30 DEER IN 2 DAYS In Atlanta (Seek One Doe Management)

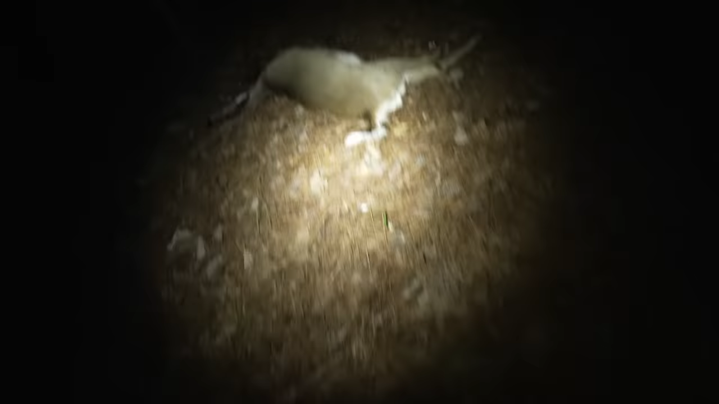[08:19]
Doe number three. They're like all stacked up right here.